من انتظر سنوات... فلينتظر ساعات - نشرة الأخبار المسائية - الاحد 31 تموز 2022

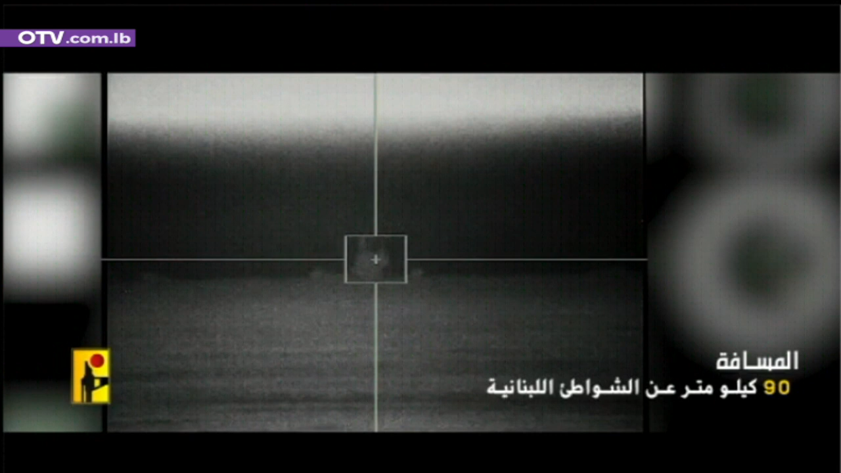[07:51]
فبعد عملية المسيرات الثلاثة وإعلان الأمين العام لحزب الله السيد حسن نصر الله عن معادلة ما
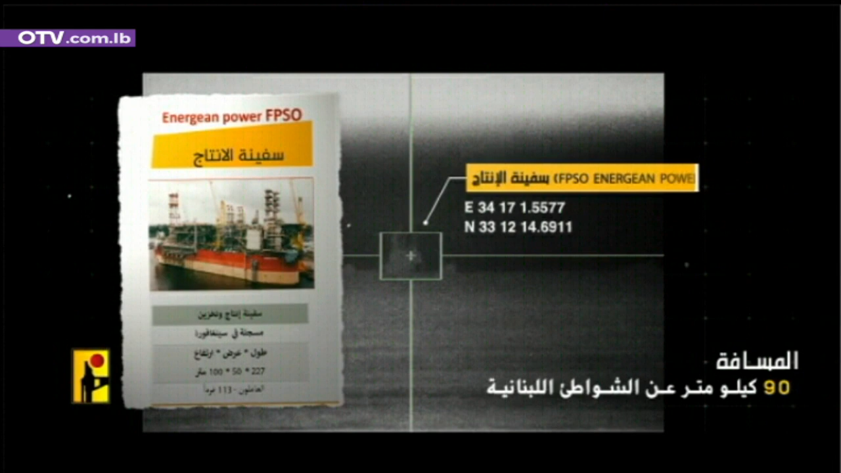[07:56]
بعد كاريش وقبل ساعات من وصول الوسيط الأمريكي أموس هوكشتاين إلى بيروت
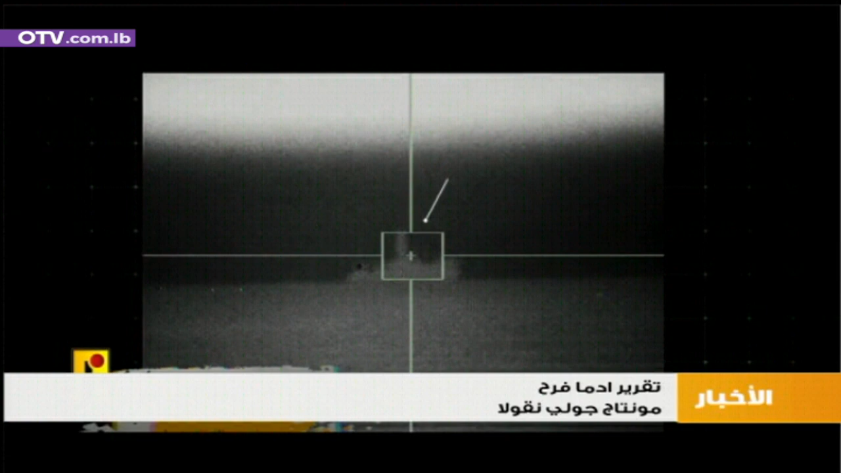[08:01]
اختار الإعلام الحربي توقيته لنشر الفيديو.
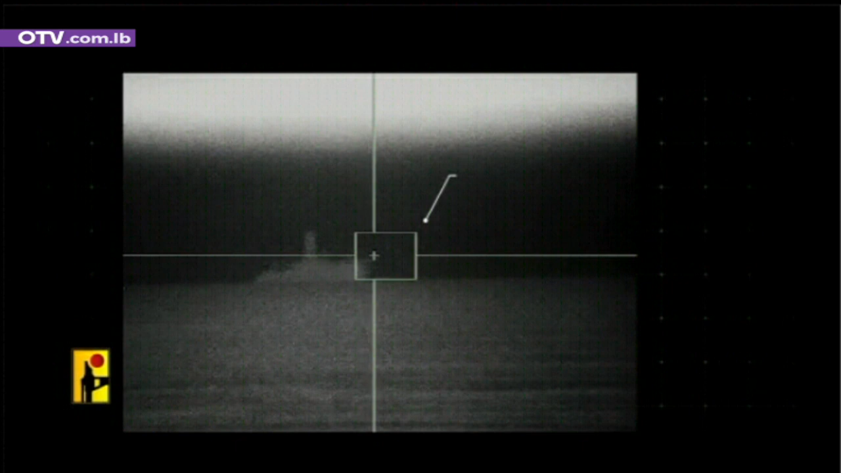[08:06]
والمفارقة أن صور هذه الإحداثيات لم تلتقطها مسيرات أطلقتها المقاومة بل هي صور حرارية
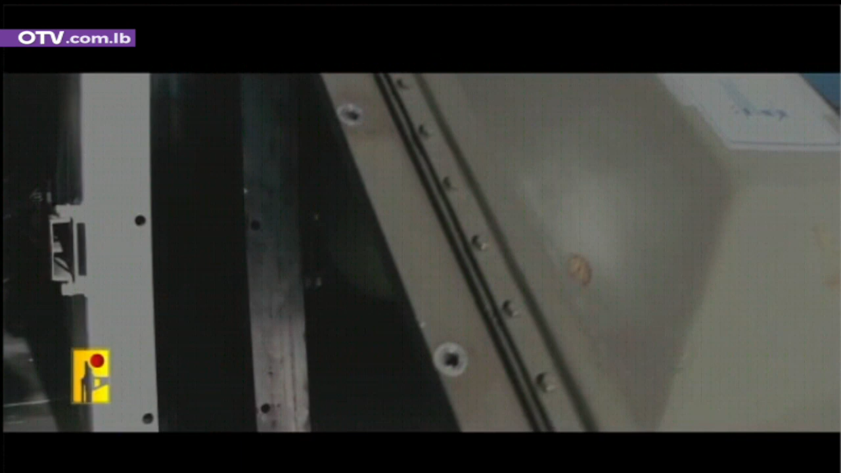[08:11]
التقطها رادار منصة صاروخية من شأنه أن يحدد الإحداثيات.
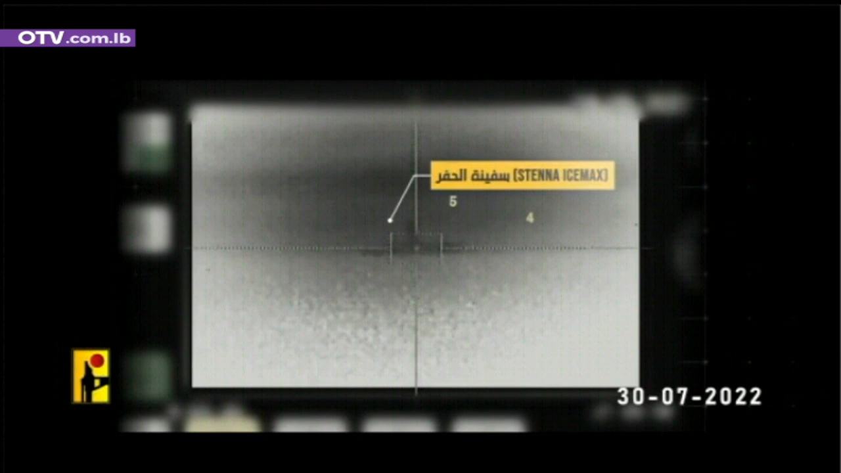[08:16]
وأهمية هذا الأمر وفق ما أكدت مصادر مقربة من حزب الله للأو تي في أن نشر هذه
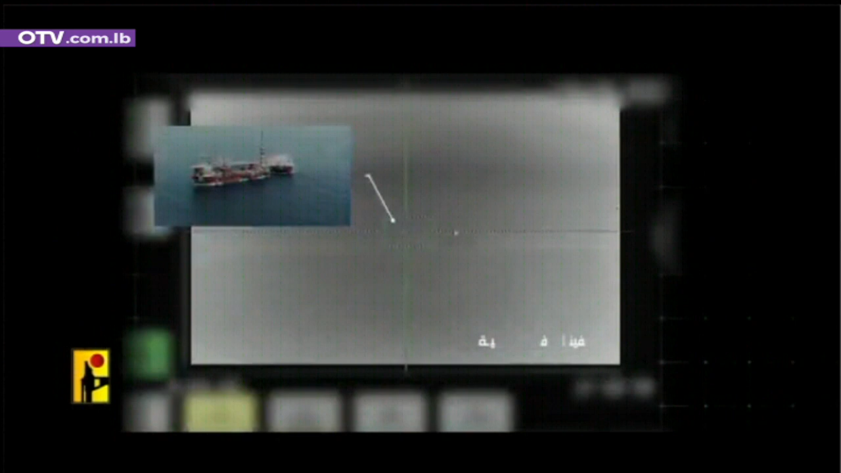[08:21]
الصور يظهر أمورا أساسية، أولا مستوى الجهوزية العالية للمقاومة للإطلاق، وثانيا مستوى رصد العدو الإسرائيلي بكل تفاصيل خطواته وتحركاته، هذا بالإضافة إلى مستوى ثالث قائم على التوازي بين خطي التفاوض والمقاومة.